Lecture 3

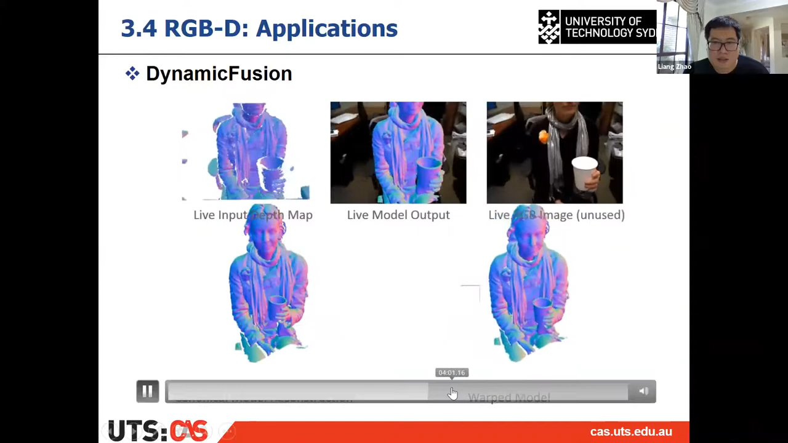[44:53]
And moving body as well, squeezing toys.
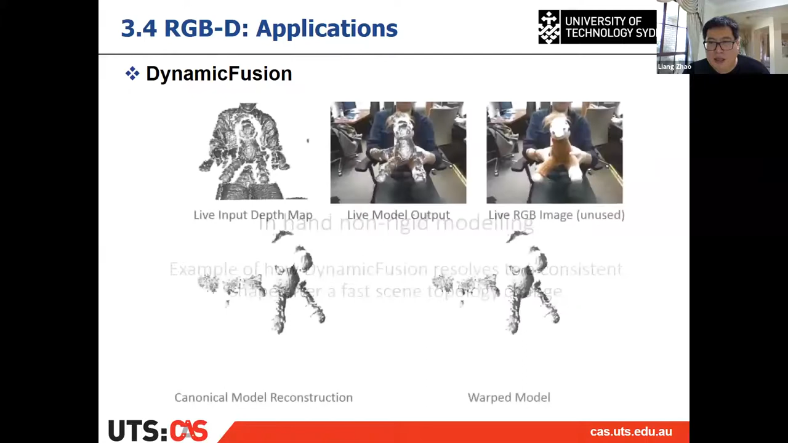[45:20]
fuse the RGBD images in a dynamic case.
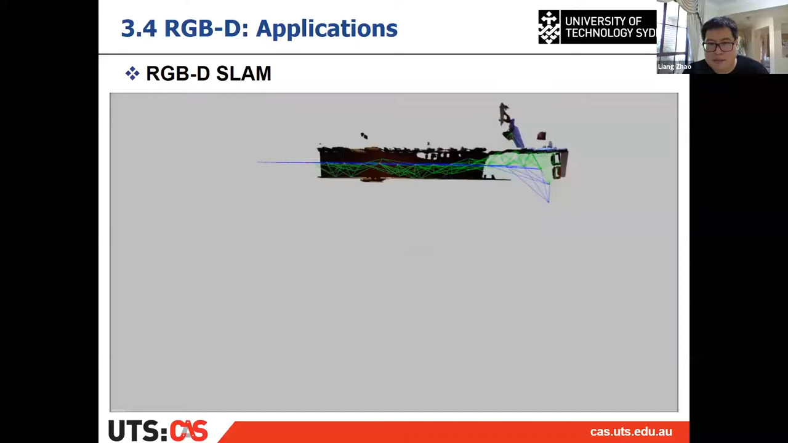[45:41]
As you can see, there's the corridor and the environment is quite large.
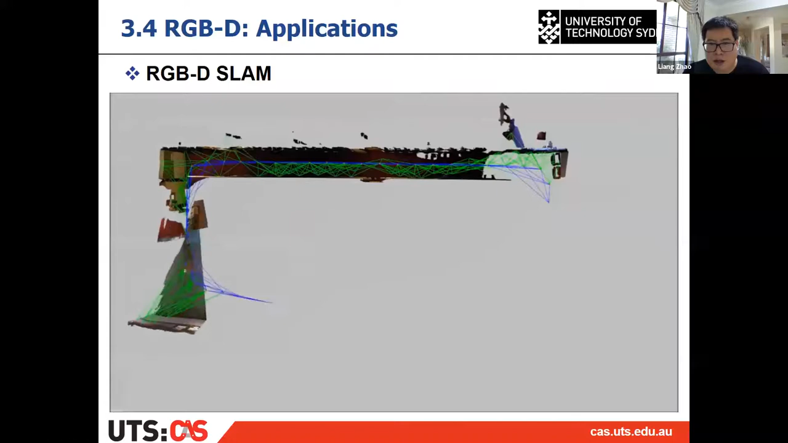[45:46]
And use the RGBD camera, you can do the SLAM.
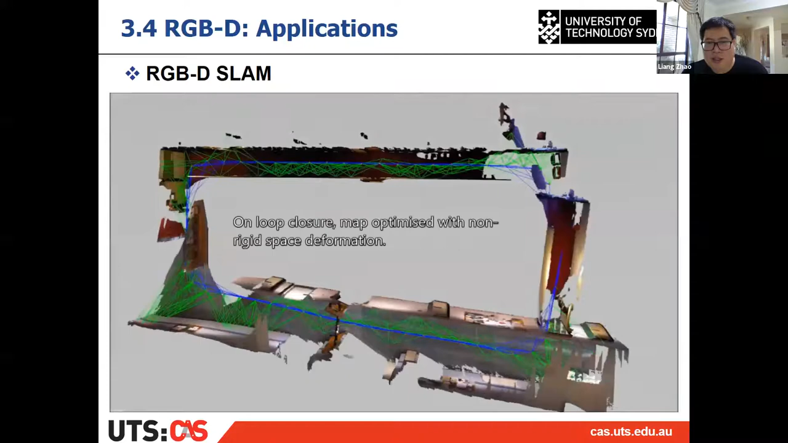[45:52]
You can reconstruct the indoor environment with dense point cloud and also the RGB. Then
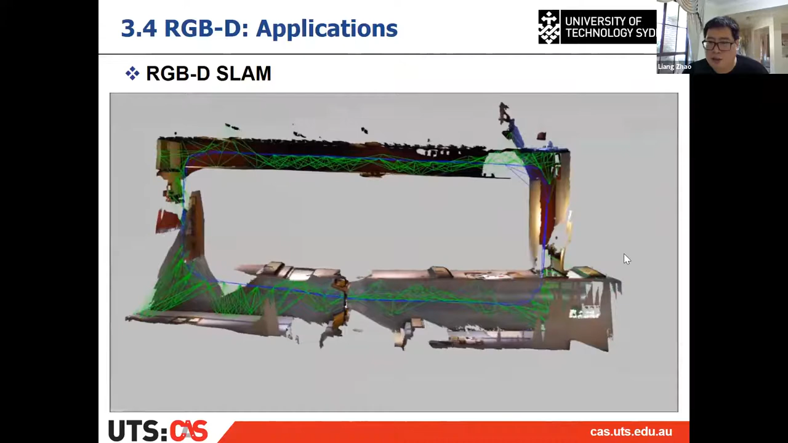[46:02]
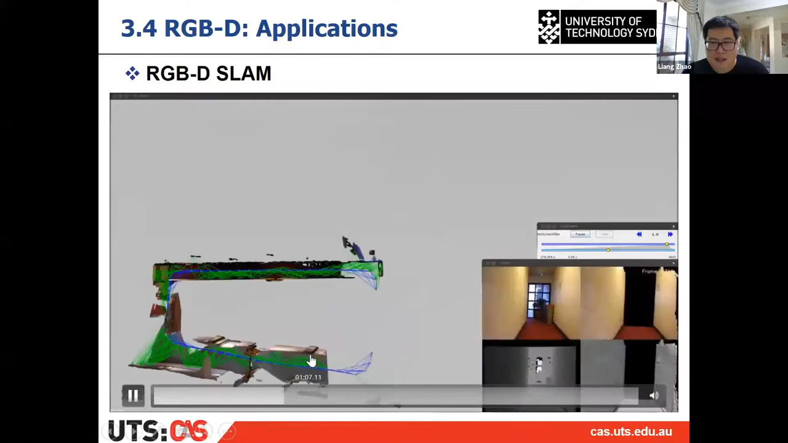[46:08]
you can see some colors, and also you can see some pictures on the map as well.
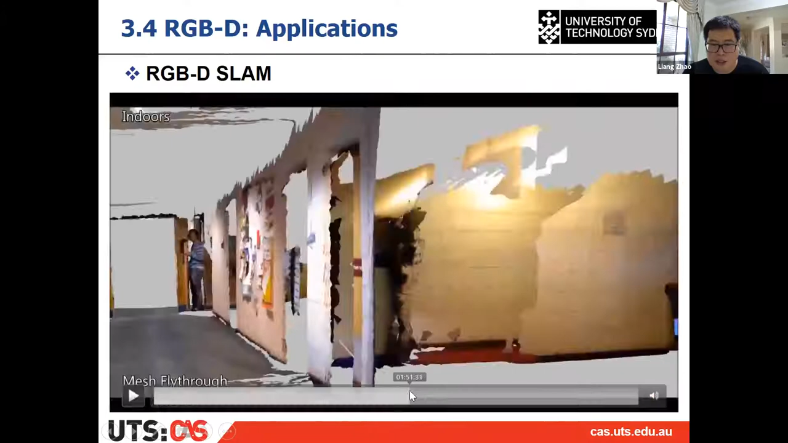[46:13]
Right, then you can see that's the result.
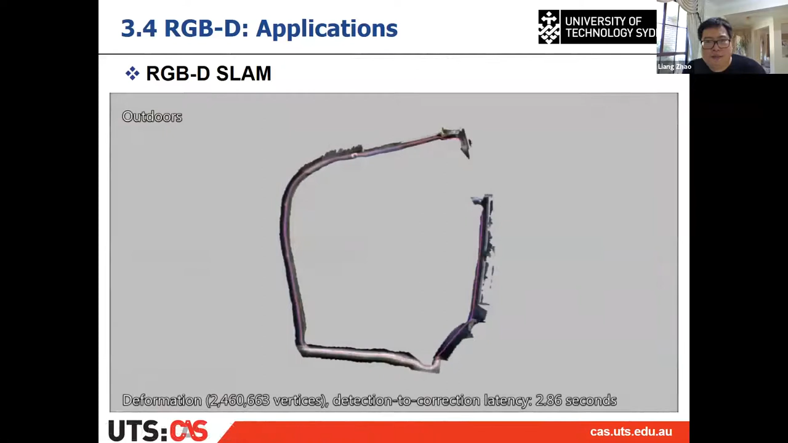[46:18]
All right, the next one is the real-time checking. This work is quite famous as well.
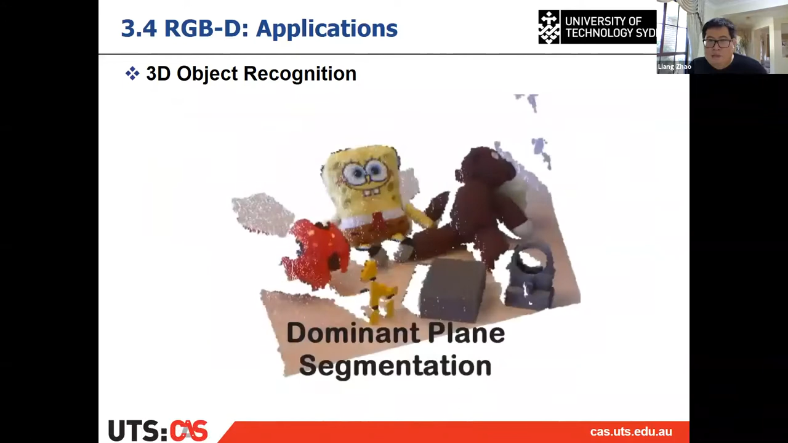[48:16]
previously, we always do the object recognition, or we call it pattern recognition, by using a single camera, which is 2D images. Then here, because we can use the depth image as well,
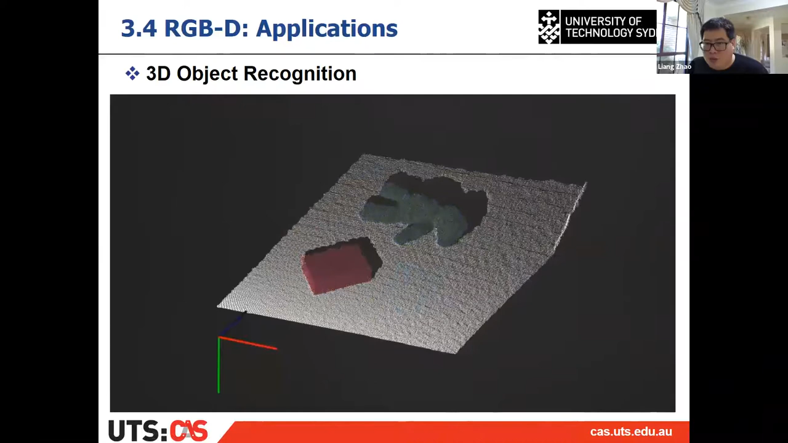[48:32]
then it makes things much easier because you can directly get the shape of the object
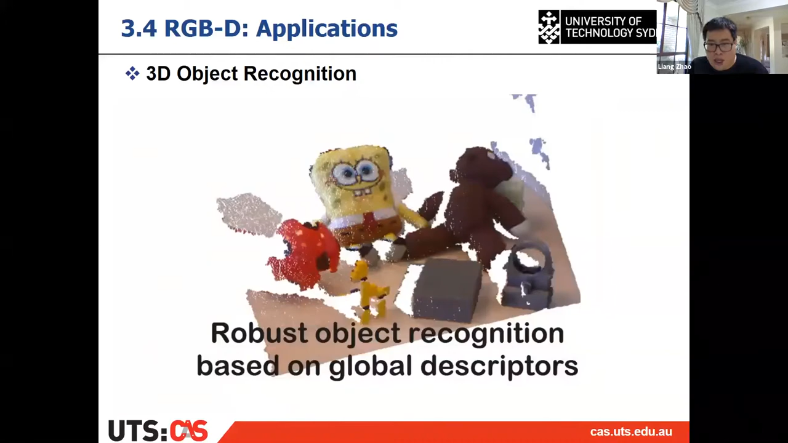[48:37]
and it can easily segment it out from the background.
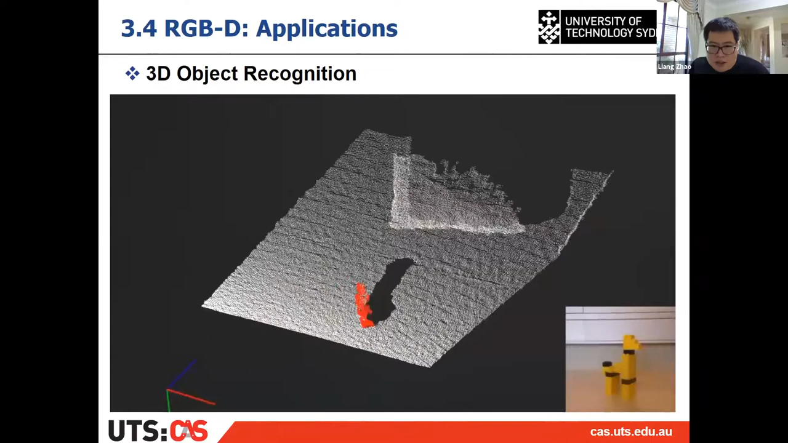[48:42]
So as you can see, so here's a point cloud we got from the depth image. And then here is the object they want to recognize. And here is the recognition, as you can see.
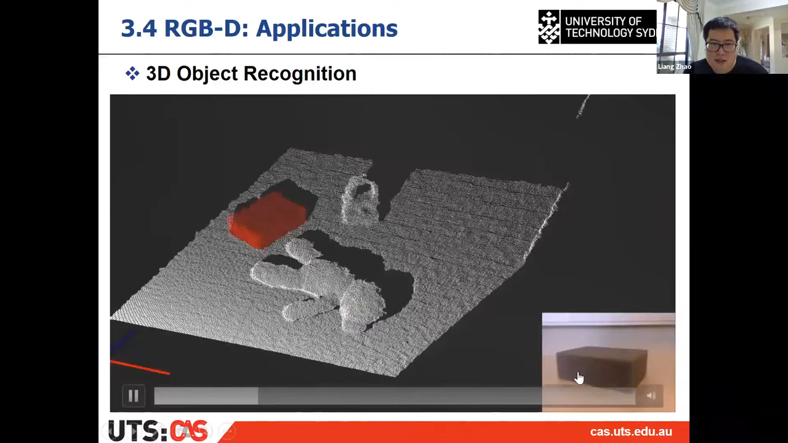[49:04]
We have a PhD which he's working on this topic, and he did a lot of the object recognition by using a single camera before, but after we have the RGBD camera,